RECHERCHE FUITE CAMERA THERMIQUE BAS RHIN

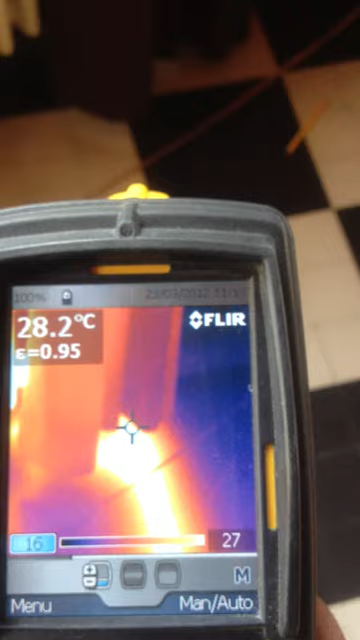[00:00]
On screen: spot 28.2°C
Recherche de fuite sur réseau chauffage, enterré.
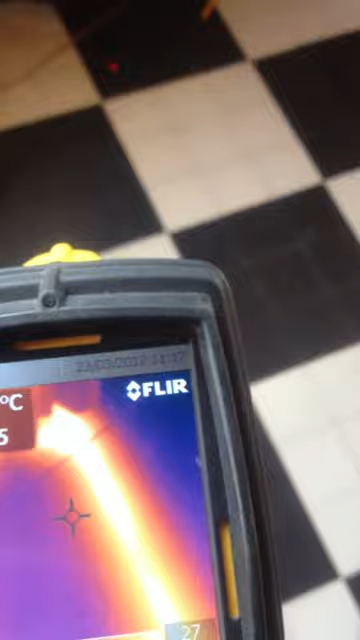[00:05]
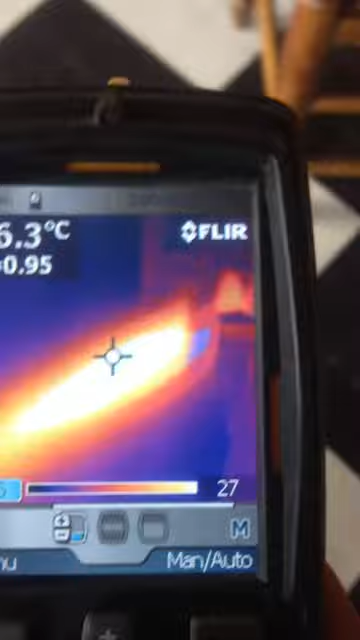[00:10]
On a un raccord.
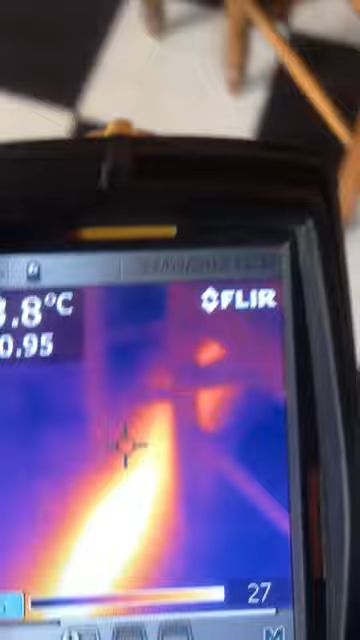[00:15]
Un autre. Il vient se raccorder ici, qui passe dans ce mur-là.
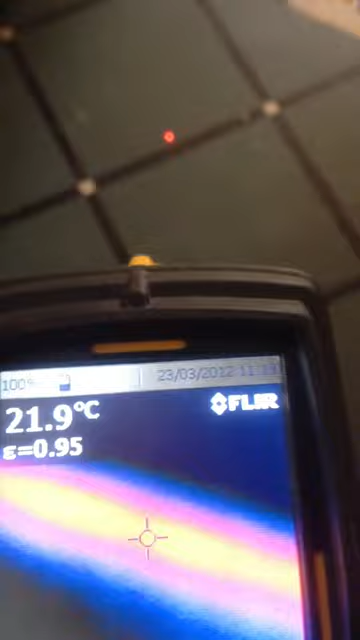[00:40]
On screen: spot 21.9°C
Il passe par là, il passe par là.
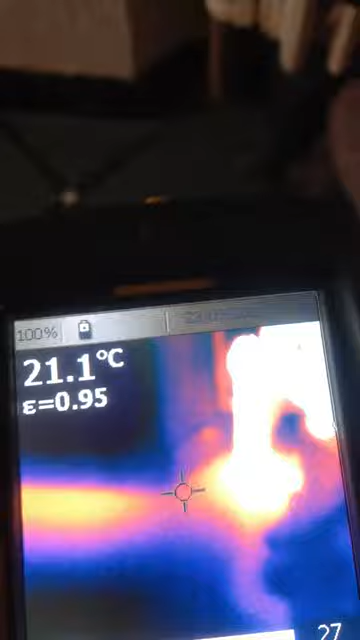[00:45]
On screen: spot 21.1°C
Le radiateur, il se raccorde ici. Il passe au niveau de la porte d'entrée.
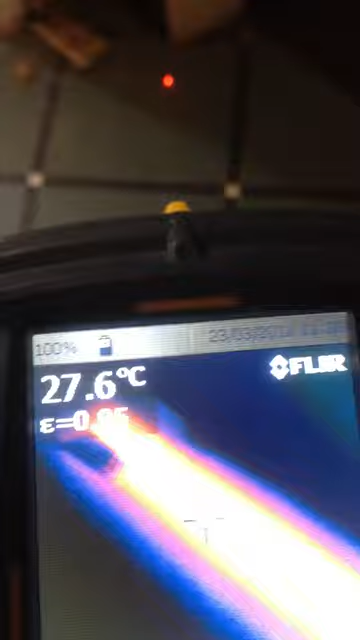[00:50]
On screen: spot 27.6°C
Et puis, on a des cadets ici. Ici.